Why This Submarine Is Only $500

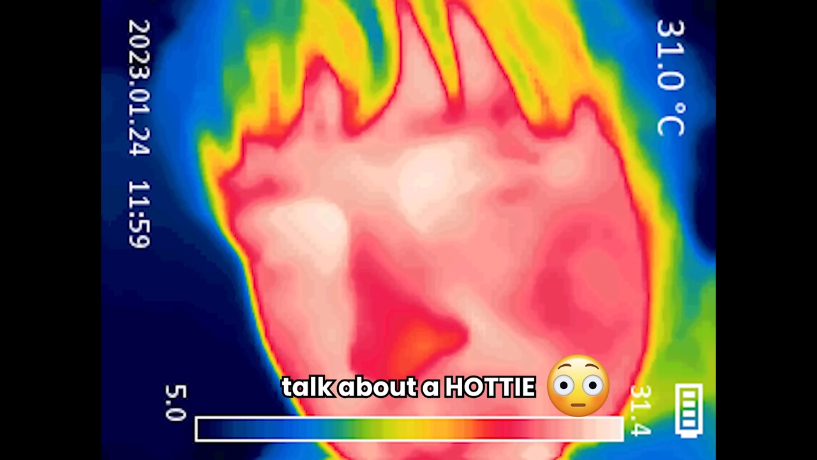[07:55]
That's what Mac looks like in thermal, if you guys were wondering. All right, so as long as it's not proved haunted, this is a really good deal. Yeah.